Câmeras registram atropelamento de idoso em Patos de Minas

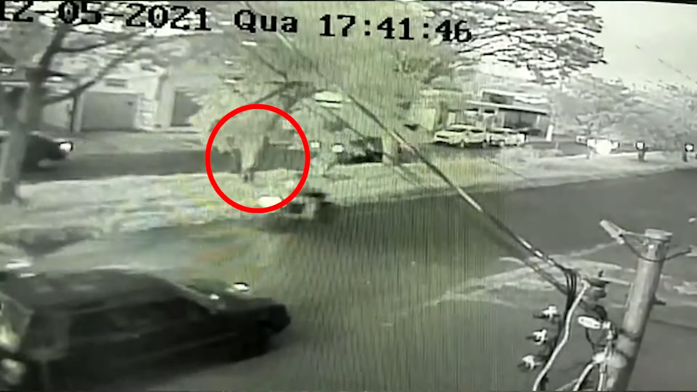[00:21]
que não viu quando o idoso tentou atravessar de uma vez. E a batida foi inevitável, o atropelamento foi inevitável, esse idoso chegou a cair aqui no local.